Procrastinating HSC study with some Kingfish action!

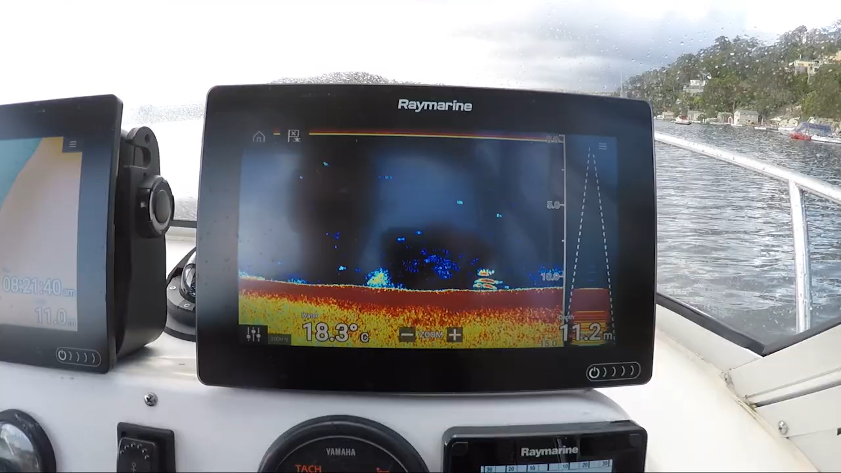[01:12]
On screen: water 18.3°C
Alright, that's what we're looking for. That means fish.
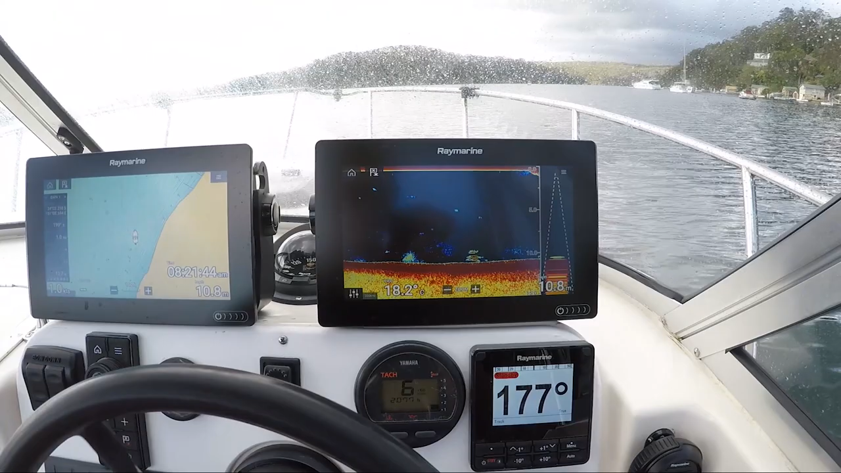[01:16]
We're on.
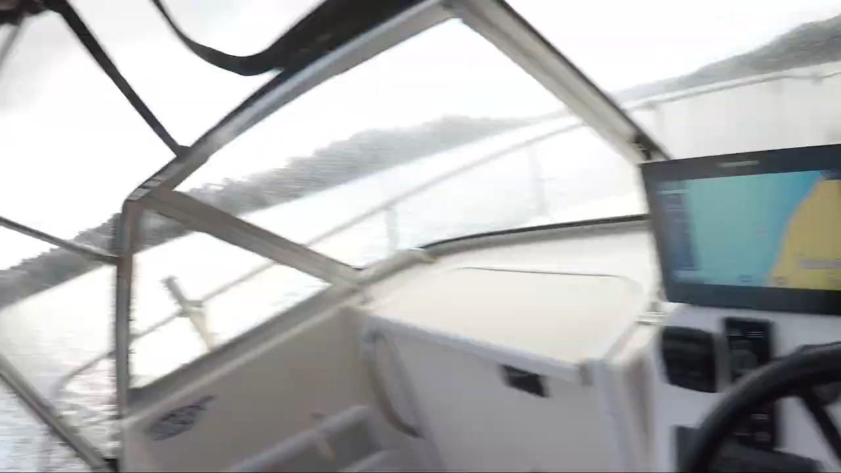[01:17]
Yep, yep, yep.
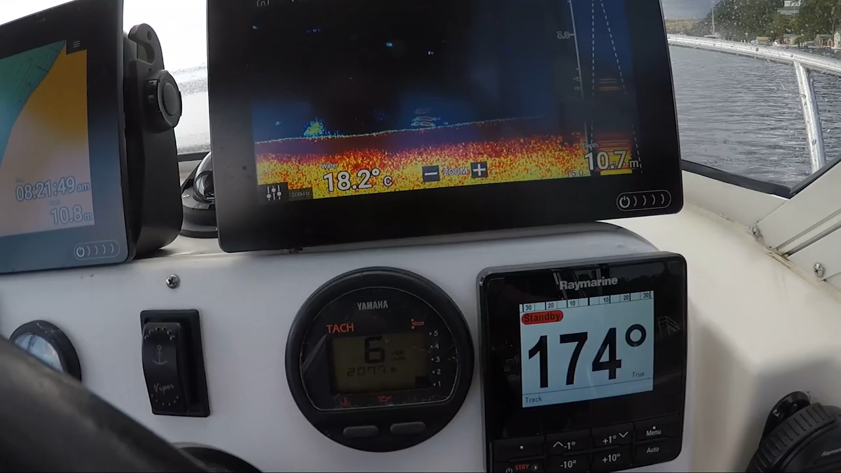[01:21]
On screen: water 18.2°C
Alright, we're getting, we're getting old mate down there.
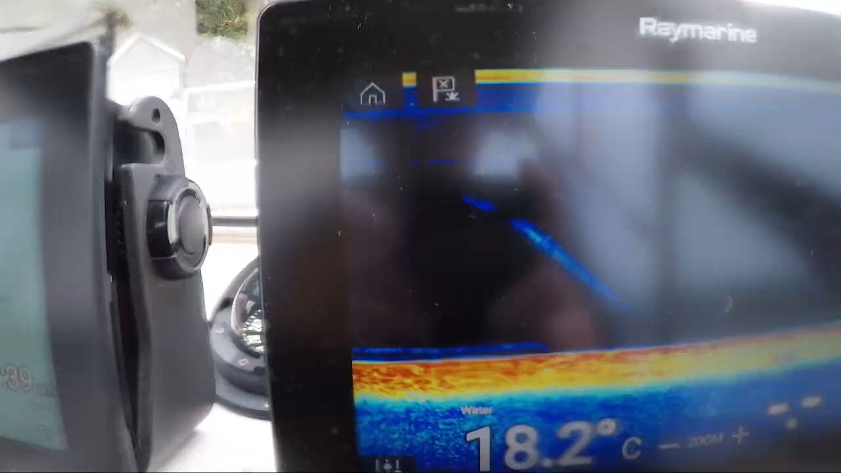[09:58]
On screen: water 18.2°C
there you guys uh cruising back to the bottom